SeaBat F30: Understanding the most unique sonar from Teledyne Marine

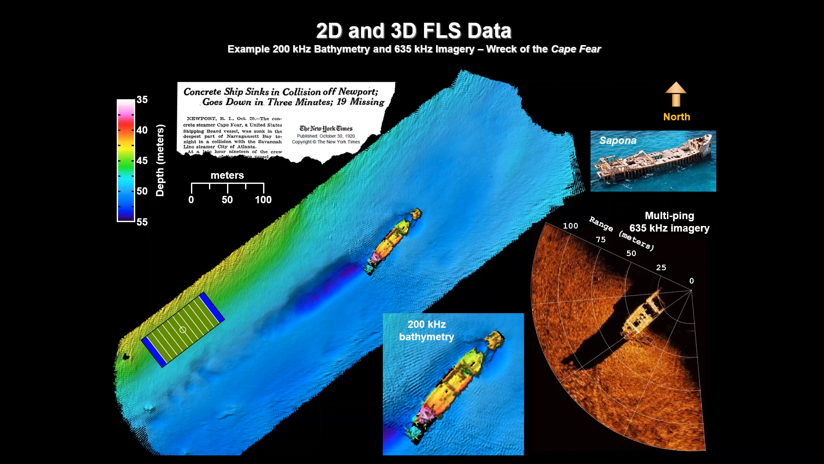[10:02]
so really cool data I think it's absolutely fantastic compared to the fact that this is a forward-looking solar system looking out into the water column just another view of a similar data set here we've got an unnamed wreck in the Prudence Island area of Rhode Island and you'll actually be able to see if you look closely at the bottom right hand side that you can see some of the structures in the vessel on the 2D data which just goes to show the resolution of that range where you can actually see that some of the deck plates have worn away and you can see through the hatches as well again you're seeing the 3D 200 kilohertz
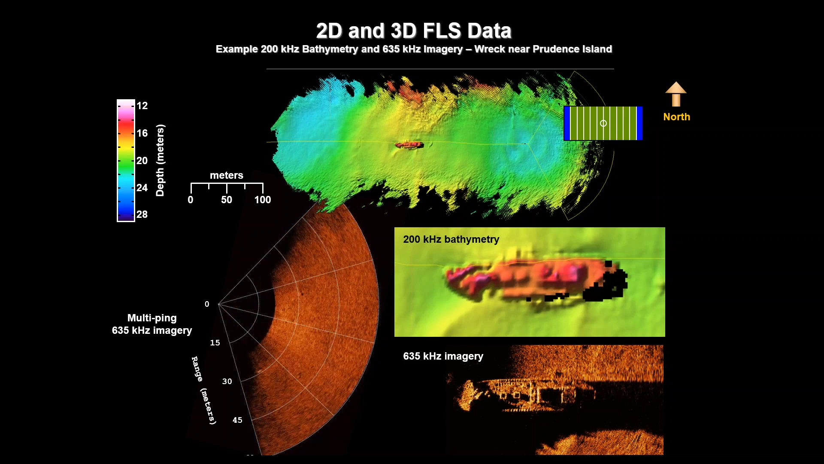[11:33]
at the end of the video you'll see a buoy line and the AUV actually brushed along that buoy line it's the navigational warning buoy and that's what introduced some roll into this data set so the AUV actually got a bit of roll going because it whacked the line and here's a different data set um there's some comparison reference bathymetry most likely from some some low resolution system but you can see in general the bathymetry agrees really well with the reference bathymetry um there's also a side scan data set there just to show the structure get a different view of it um you can also see at long range here exactly how good the f30
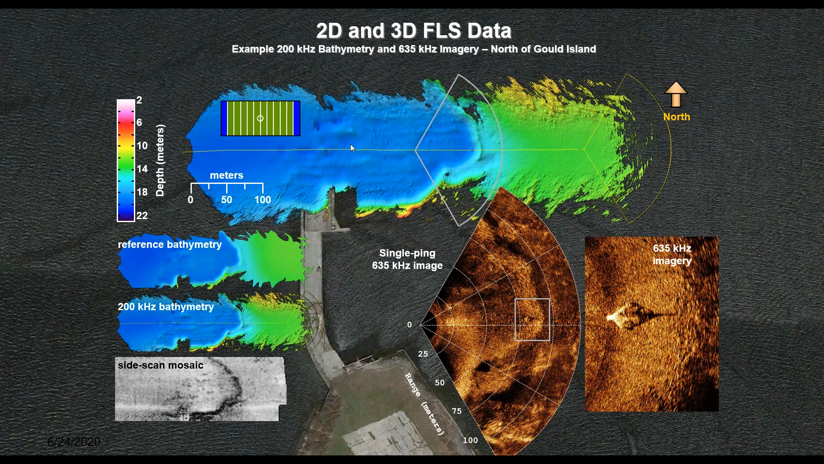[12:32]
even an uneducated eye can pretty much see that some kind of tripod on on the screen so um and again at the top the 2d uh sorry the 3d uh forward looking bathymetry with the football field of scale showing that one pass uh one gets a huge uh coverage uh from an AUV
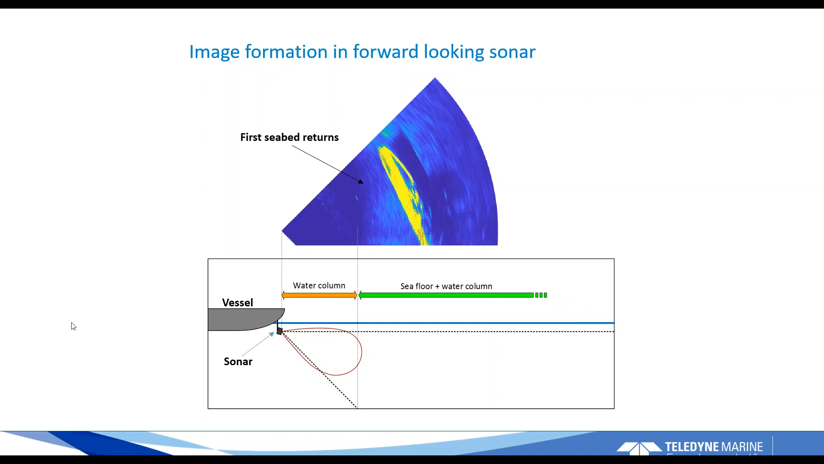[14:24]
from your main main lobe across the seabed and through the water column and you'll see shadow detail on um on objects and structures on the water column that of course doesn't give you any height information you're only seeing an image that's compressed into two dimensions
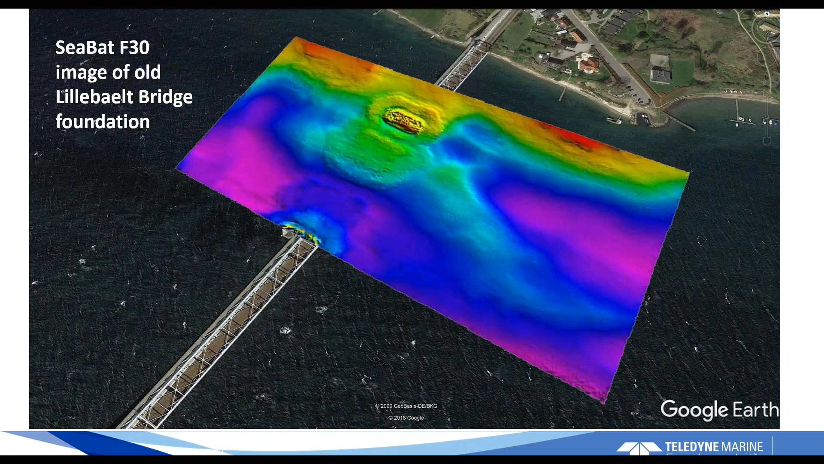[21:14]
know that they typically have a hard time getting a lot of resolution a lot of detail on vertical structures on small structures and the power of this forward-looking way of doing it is that we have so many beams and the beams are so narrow that we get really good resolution all the way up on structures not to forget that the sonar is also a highly capable 2d sonar at the 635 and that one can ping pong between the different modes here's a data set with a 80 meter range scale and what you're seeing is a harbor area with pylons and
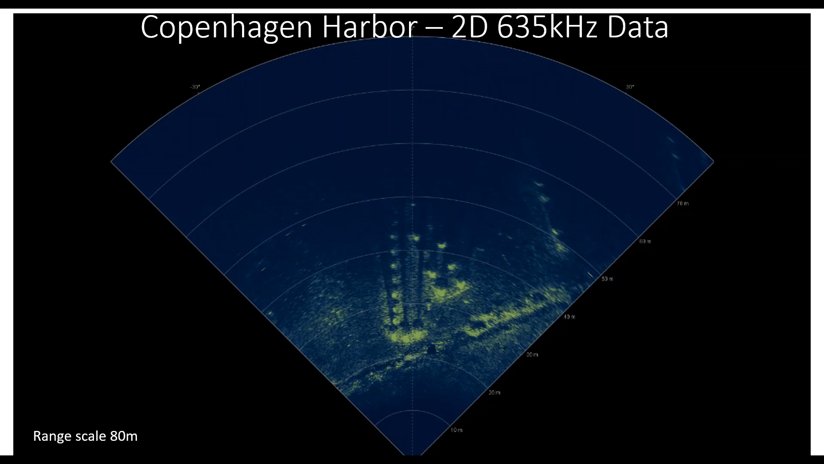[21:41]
really good shadow resolution and shadow detail again highlighting the good side level behavior of the sonar and the same data set can also be viewed in real time as a video
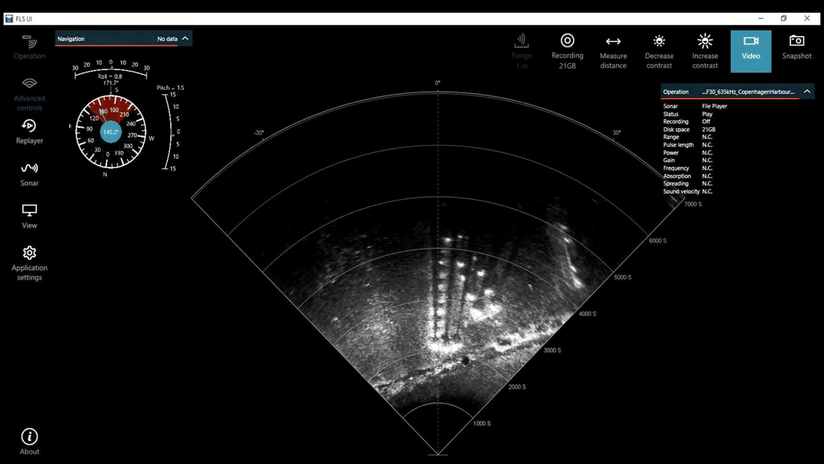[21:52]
and i'd like to stress that generally speaking when looking at sonar videos on a webinar like this or looking at it as video files afterwards you're never going to see the true resolution of the sonar because the sonar display is just more crisp uh in
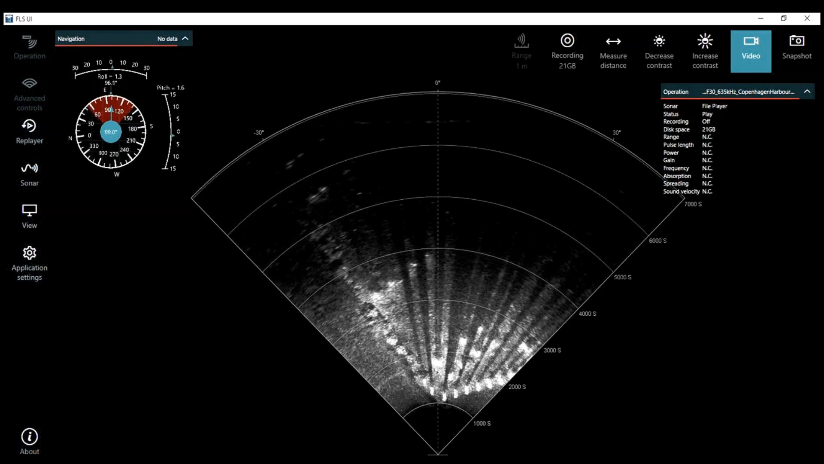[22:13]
in real life um and in fact even the sonar display as the operator sees it can sometimes uh essentially underplay
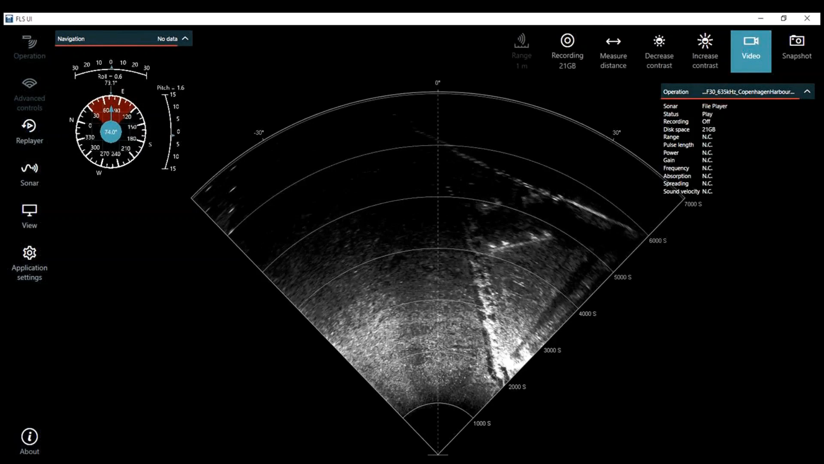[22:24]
at the resolution of the sonar remembering that the sonar can have up to 66 000 somps per second you know in our something so advanced users can use a sonar like this as a platform to develop applications um using our 7k
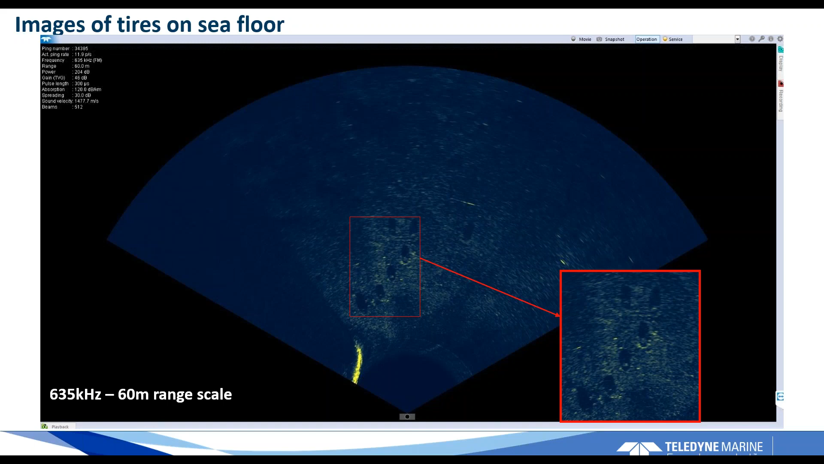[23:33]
which are not easily resolved uh they're not necessarily hard reflectors and they've probably been on the seabed for a long time so they'll be covered by some growth and maybe a bit buried as well in the soft sediment so this is really impressive uh performance uh showing very low noise and very good ability to detect targets from the seabed